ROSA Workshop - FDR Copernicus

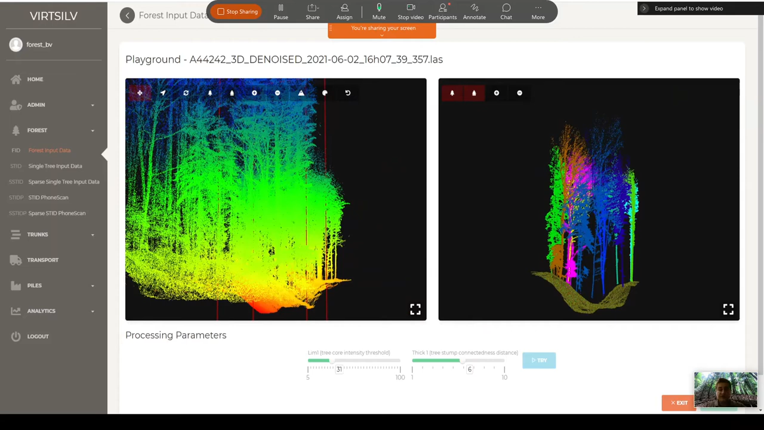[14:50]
And based on that, we can have three by three point clouds.
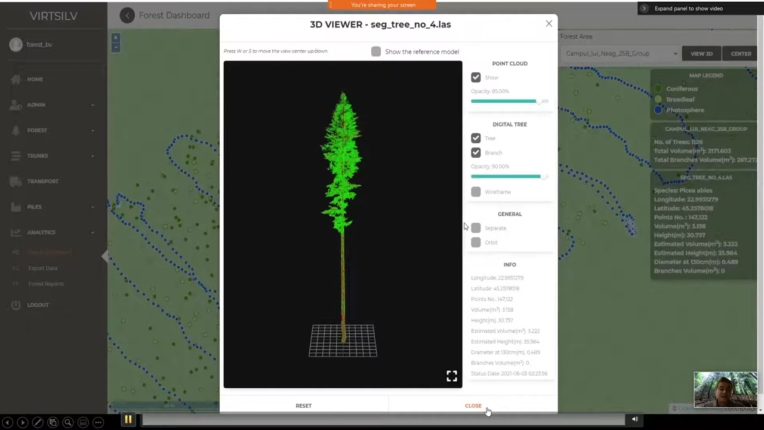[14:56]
And from there, the, uh, the system is analyzing and taking, uh,
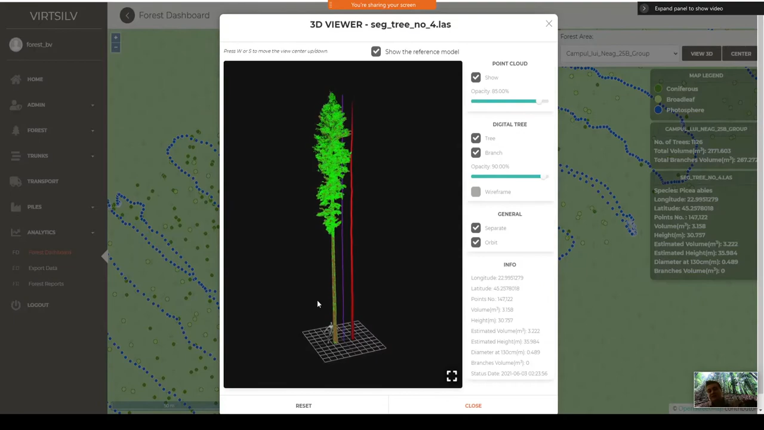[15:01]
the stem volume, the taper function, uh, the branches, volumes, and, and all the, all this information about the architecture of each tree.
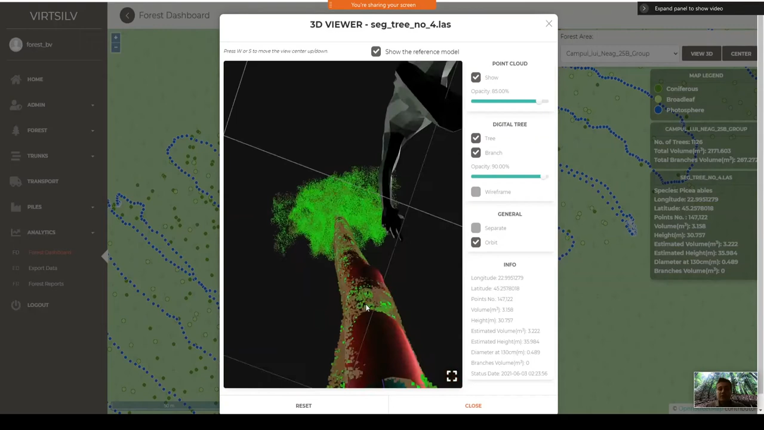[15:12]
So if you remember when we're talking about what is the virtual forest model, well, this is the first step,